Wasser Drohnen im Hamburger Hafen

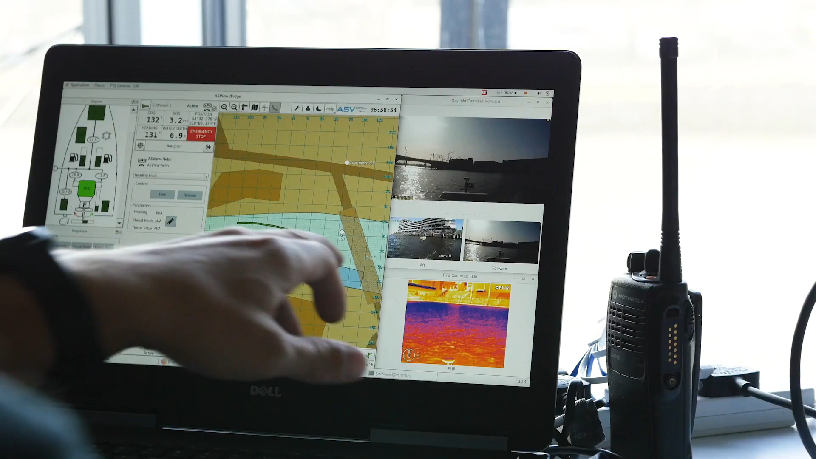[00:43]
Während der Fahrt peilen sie zum Beispiel per Echolot die Wassertiefen,